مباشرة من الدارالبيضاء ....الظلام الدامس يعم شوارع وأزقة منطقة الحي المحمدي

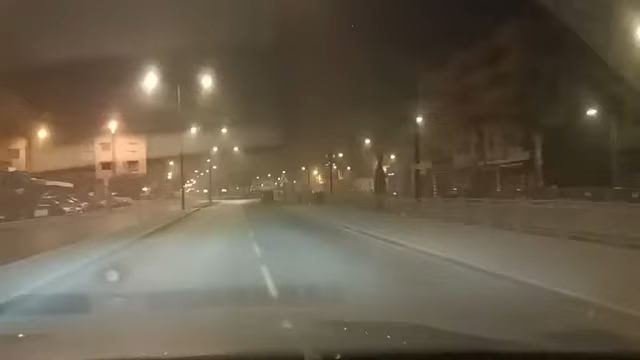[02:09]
والشوارع ديالها كيعرف واحد الظلام دامس، الشيء اللي كيتسبب وقوع حوادث سير وكيشجع على ارتكاب السرقات واعتراض السبيل ديال المرأة. كاين الضوء ولكن كاينين شوارع اللي مهمة رئيسية كتنعدم فيها الإضاءة، بقاو معانا غادي نشوفو.
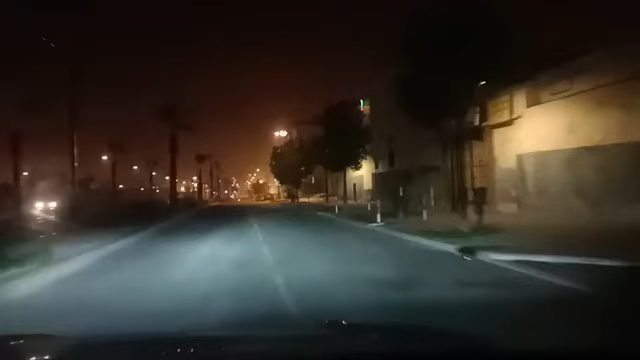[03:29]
البلاصة كتعتبر من النقط السوداء بمنطقة
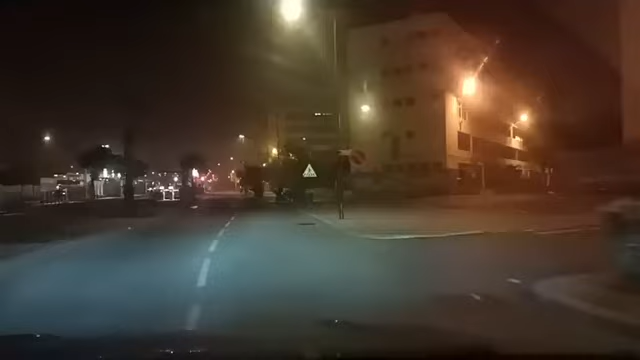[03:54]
عين السبع الحي المحمدي، كيوقعو فيها عدد كبير من أو كيسجلو فيها عدد كبير من السرقات واعتراض السبيل ديال المرأة، خصوصا النساء اللي كيمشيو في وقت مبكر للعمل. مازال غادي ندوزو لأزقة أخرى لي كتنعلم فيها الإنارة واللي كتعتبر